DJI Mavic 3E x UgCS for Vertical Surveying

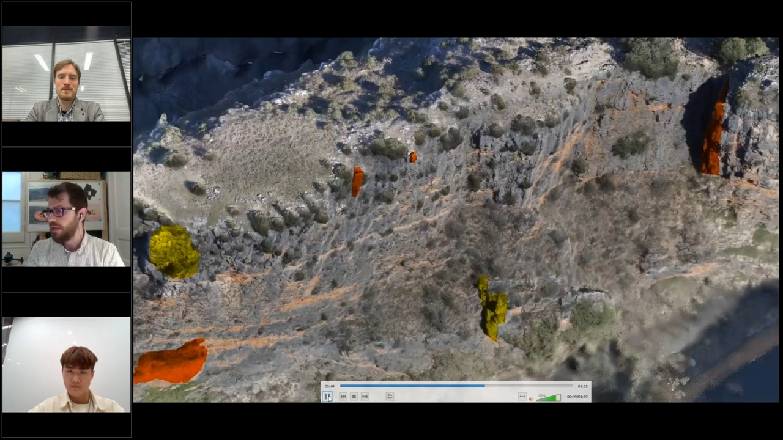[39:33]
Okay. So when, when we already, uh, have well defined this potential unstable volumes, uh, I just want to show this because it's, uh, the product of my PhD, I'm very proud of it.
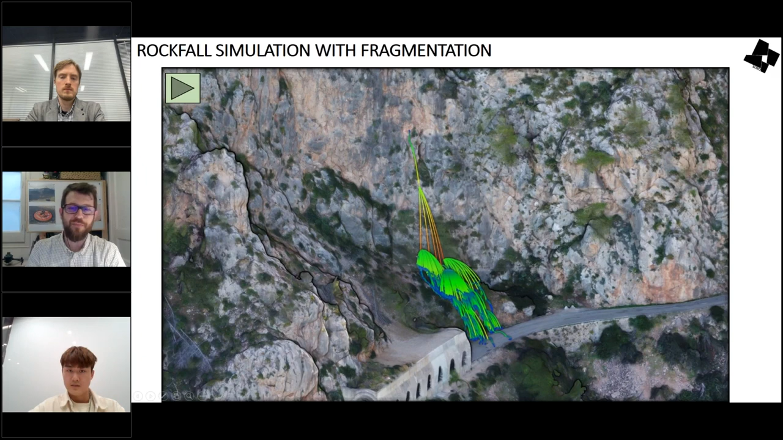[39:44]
This is the rock fall.
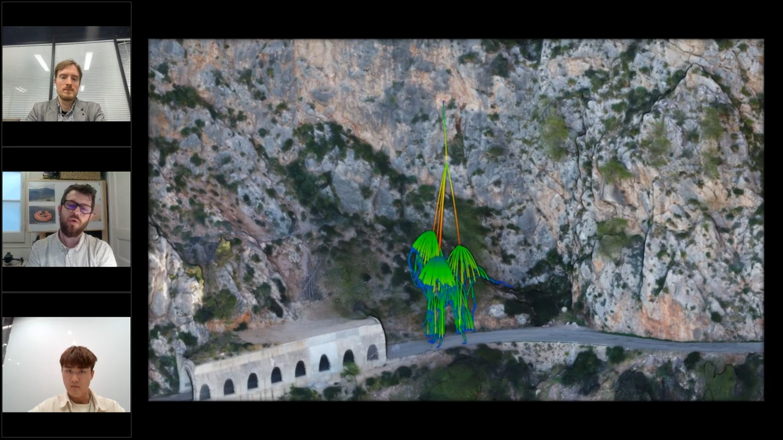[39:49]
It's a 3d simulation rockfall with our rock GIS software that it's the only software in the world that reproduces
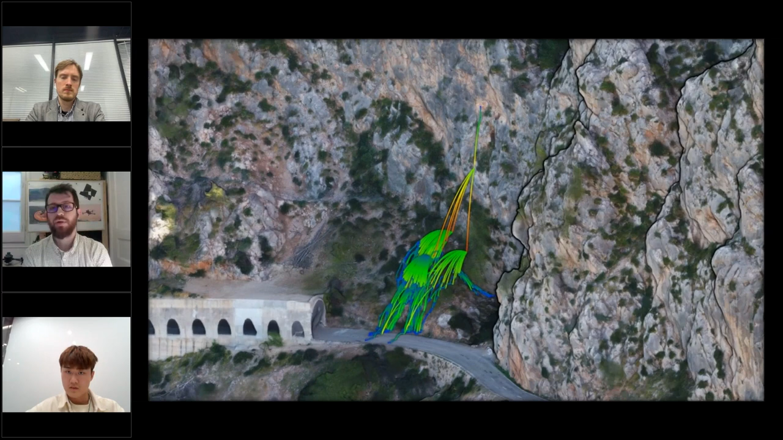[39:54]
correctly the fragmentation of blocks during the propagation of the workforce. So when the block falls down, we can be able to reproduce the breakage of the block and this kind of multi-trajectories that impacts against the infrastructures,
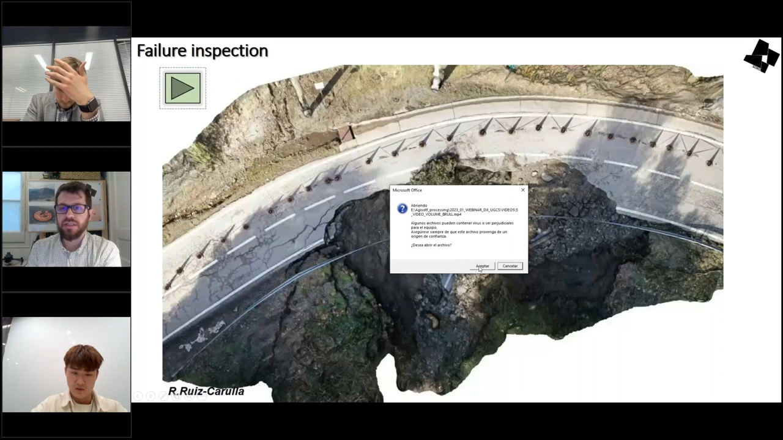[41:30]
So this is an example of, this is a 3d model that we get. And then we do the comparison against the previous topography of this road.
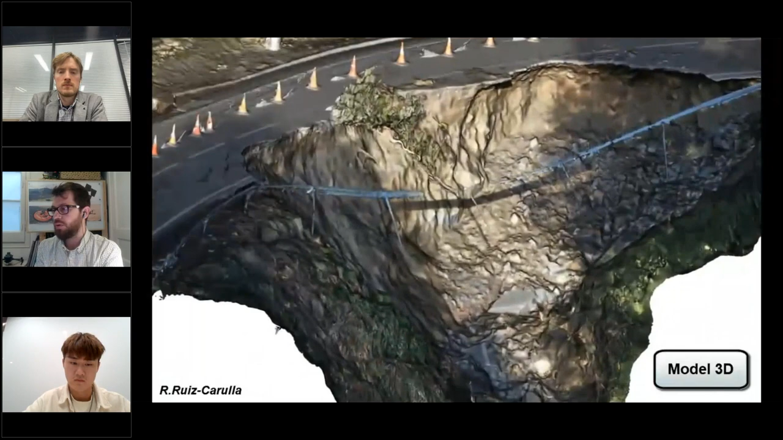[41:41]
So we can get easily a difference map and an estimation of the volume that fails here.
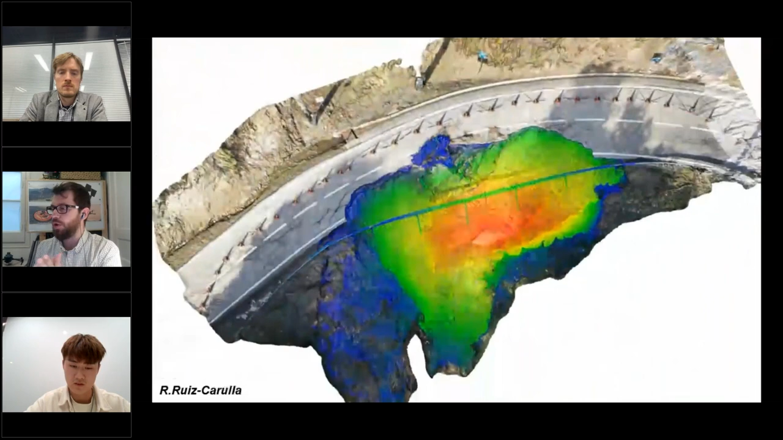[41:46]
In this case, it's a 680 cubic meters.
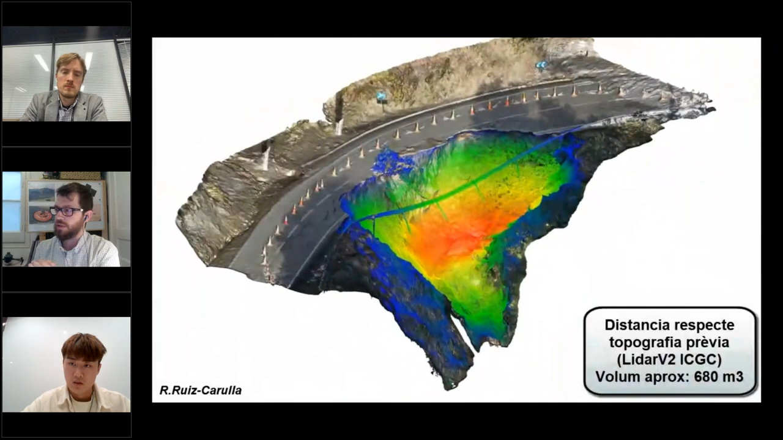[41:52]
So we can go to speak with the major or the road manager to see, okay, here you have a 6,
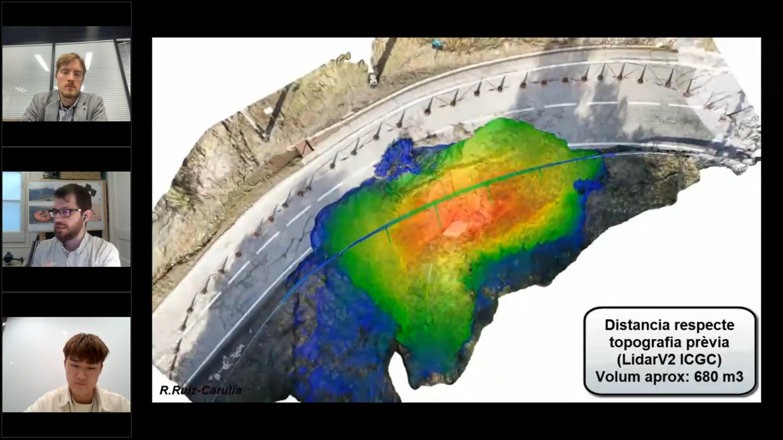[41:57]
680 cubic meters, a whole, how we have to repair. Okay.
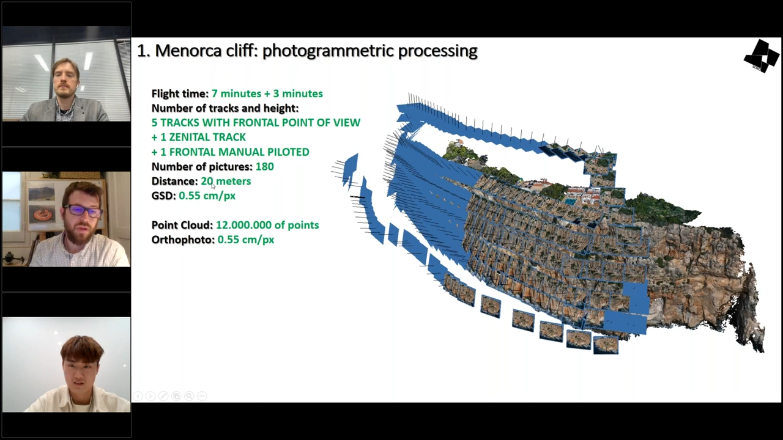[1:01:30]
and then finally a frontal manual piloted, uh, track taking the, the world clip to get a more, uh, consistent, uh, 3d photogrammetric model. Okay. So we get 180 pictures with, uh, from a 20 meters distance and we get a ground sampling distance, or a half centimeter per pixel. Yeah. It's a 12 million point cloud and orthophoto, uh, half centimeter. So this is the product. This is a 3d texture acid mesh. This is from the central point of view. Uh, and I put it to see, Hey, we cannot fly in as any point of view. We need to fly in frontal and oblique pictures because we cannot see this is in classic genital orthophoto topography.
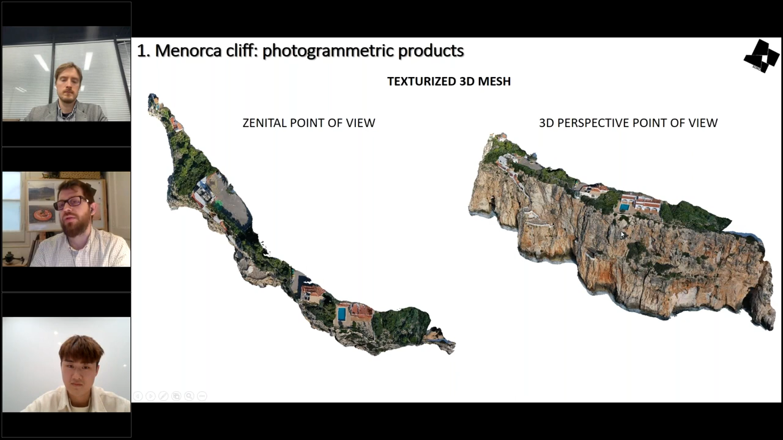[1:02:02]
We need to work in a 3d, uh, embryo in a 3d scenario. Okay. So this is the 3d texture acid mesh.
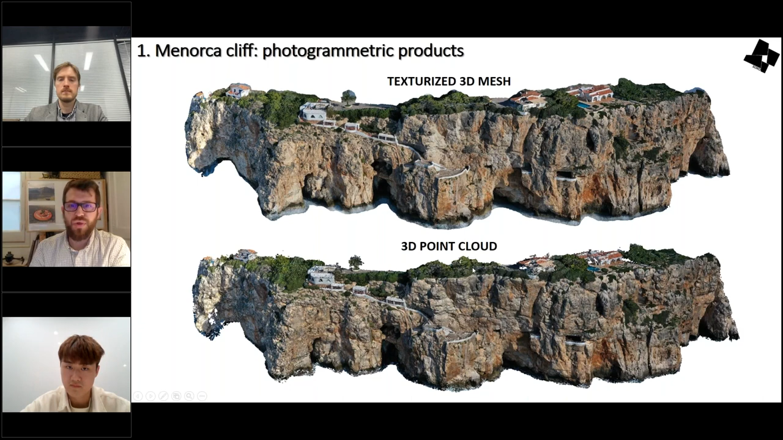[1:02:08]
This is the 3d point cloud, main products that we get. Uh, as you know, I work a lot with 3d point clouds,
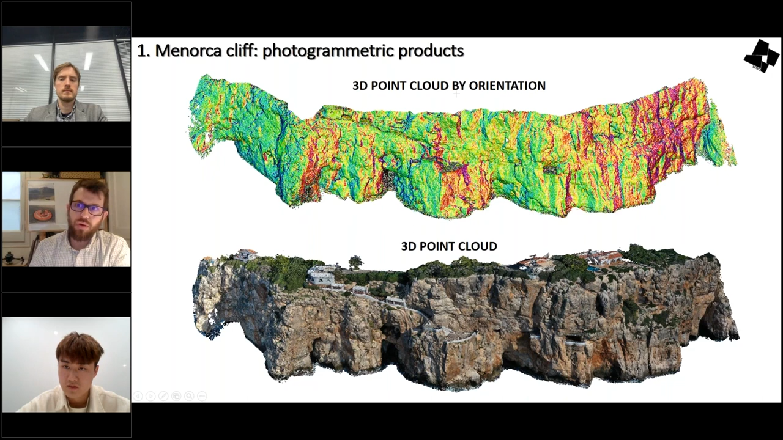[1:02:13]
the chloroacid by orientation, the direction to characterize the refractors. And this is the frontal orthophoto. This is a quite good product because, uh, we can, uh,